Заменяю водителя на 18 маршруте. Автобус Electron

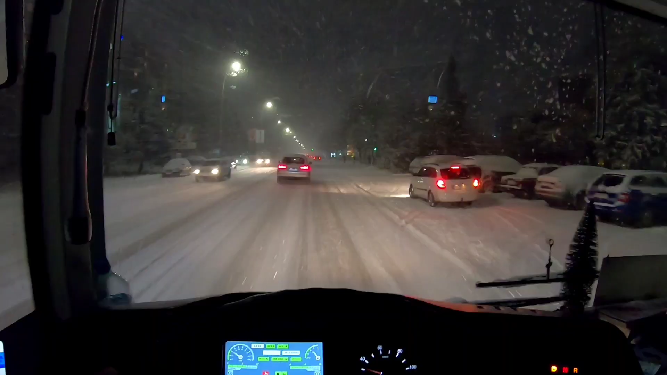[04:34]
ты едешь и не видно ничего так было как-то сказочно я бы сказал да это было сказочно я ехал и балдел
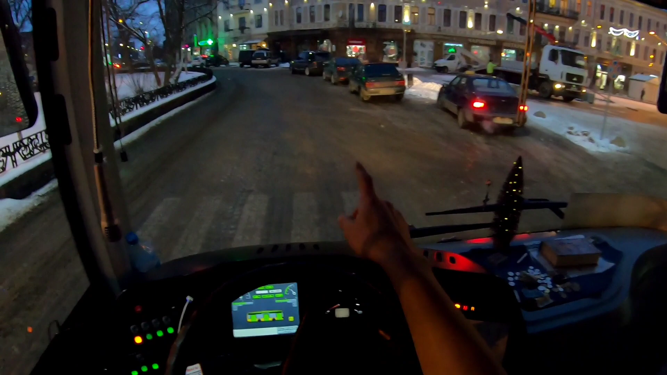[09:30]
все стоят под знаком елку у нас уже сложили а у нас в автобусе еще елка не сложно а сегодня кстати вот этот автобус у нас что разукрашенный весь гирляндами его сегодня и или завтра будут разбирать я завтра отдыхаю и может быть схожу сниму видео как оно устроено
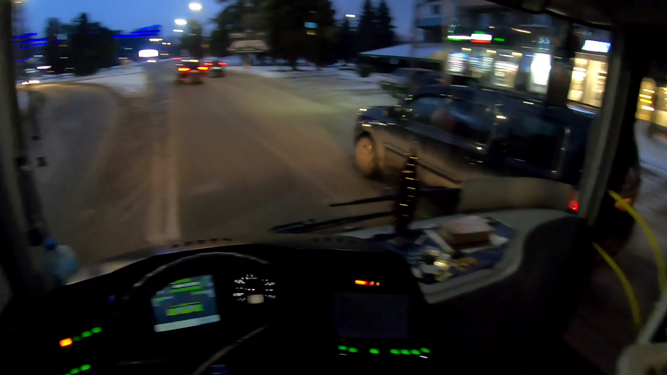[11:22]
то есть туда налево сейчас включаем левый поворотник здесь и с правого рядом идем опять же в правый ряд уступаем тем кто на кольце
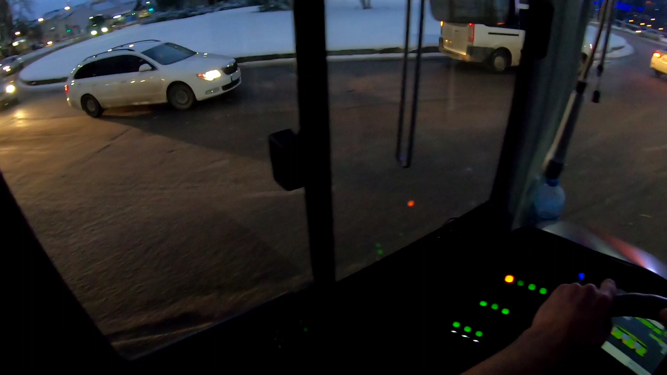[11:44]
да там автобус какой-то черный левый экспресс
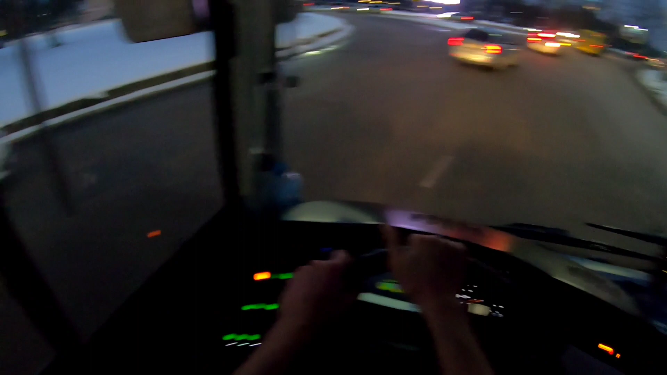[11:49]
да здоровый здоровый у него три оськи едет он на словакию он поехал наверное на горнице на кошица или на братиславу тут включаем правый поворотник и в правый ряд встаем согласно правил как раз нам попадается зеленая волна
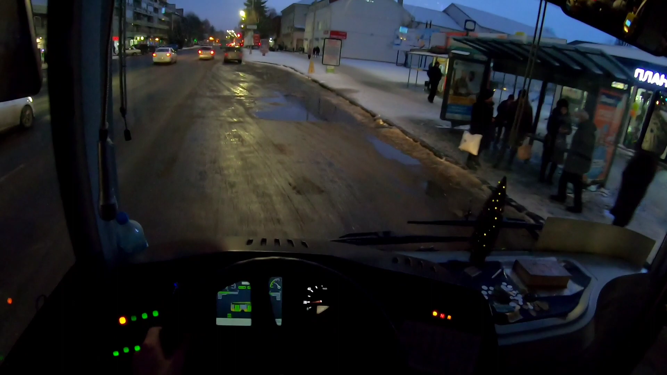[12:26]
так сказать улупил так в лужу не встаем встаем вот немножко тут а спереди у нас стоит большой отель закарпатья это бывший интурист но он такой серый весь и невзрачный а уж город отель он шикарный
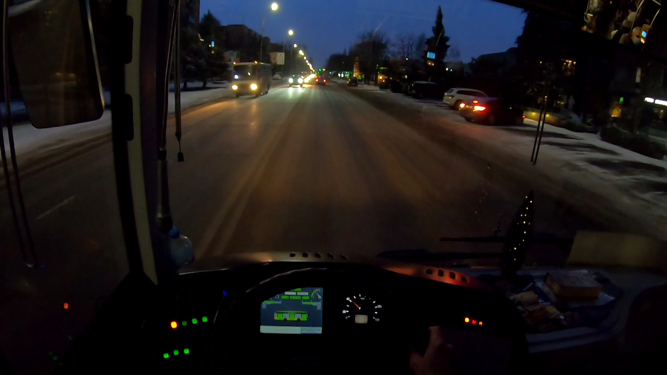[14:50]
холодно сейчас минус два а у нас начинается час пик снежок снежок уже начинает потихонечку потихонечку падать и это значит что что будут пробки сейчас